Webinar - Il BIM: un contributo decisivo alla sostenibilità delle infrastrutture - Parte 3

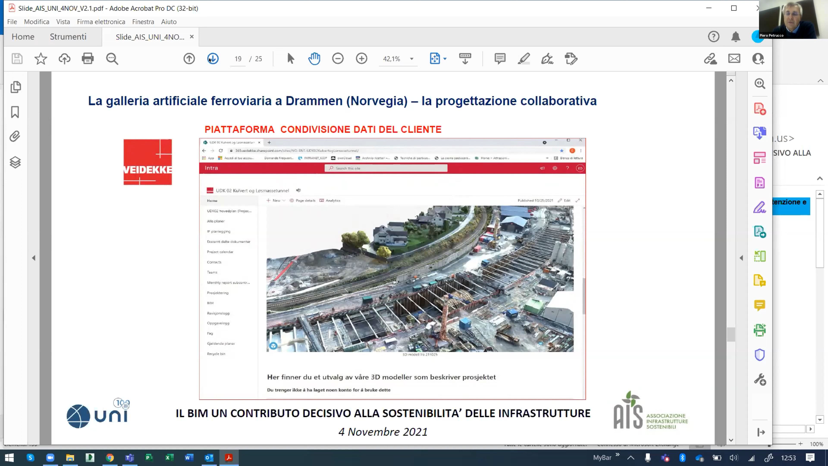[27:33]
di digitalizzazione qui mi piace sottolineare che il contributo offerto dalla modalità con cui il cliente in questo caso le ferrovie norvegesi lavorano e condividono i progetti è stato per noi molto significativo perché
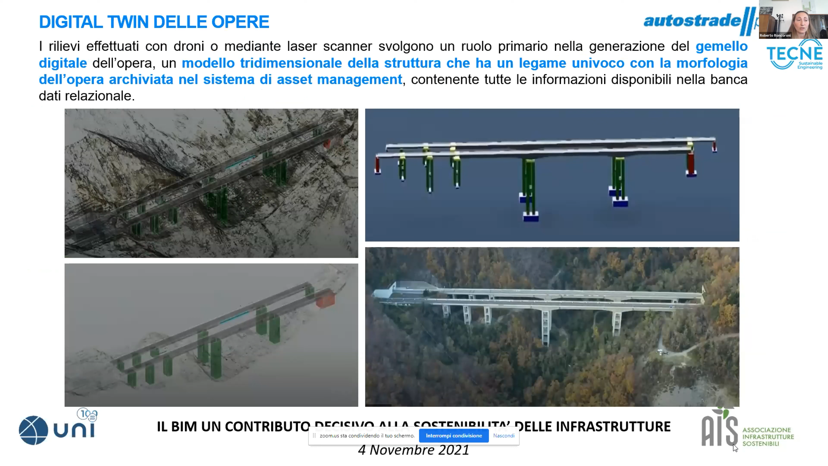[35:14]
un modello digitale tridimensionale che ne riproduce le caratteristiche in una seconda fase il sistema Argo verrà corredato
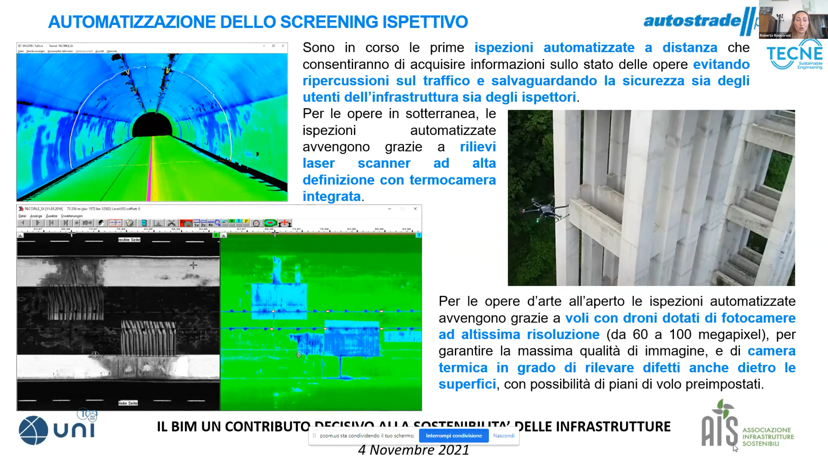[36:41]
strutture anche nello svolgimento stesso delle ispezioni ogni informazione acquisita è quindi geolocalizzata e integrata all'interno del sistema per essere poi facilmente utilizzata dal gestore a partire dalle immagini ad alta risoluzione acquisite dai droni durante voli preimpostati